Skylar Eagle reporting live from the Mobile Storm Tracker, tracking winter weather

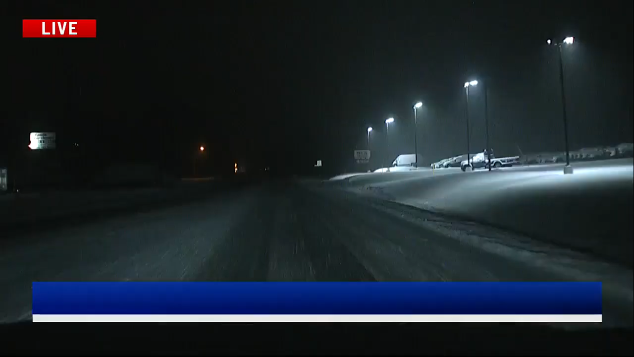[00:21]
We actually just passed through Fonda as well, heading back towards I-90. Again, just giving you a look at this section of the region.